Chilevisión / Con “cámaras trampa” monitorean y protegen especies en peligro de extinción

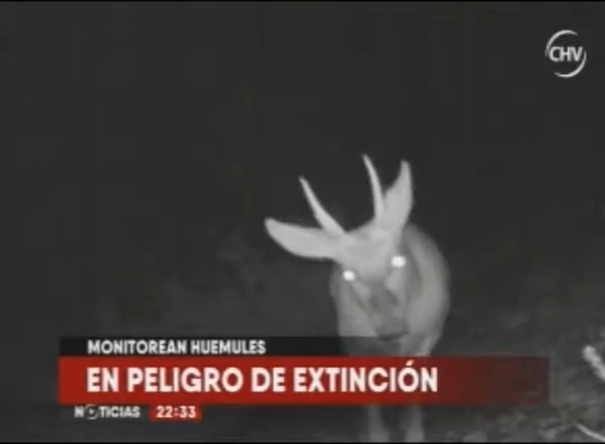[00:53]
Estamos instalando una cámara trampa en un sendero, que es una de las áreas donde pasa fauna, pasa persona, para controlar el movimiento.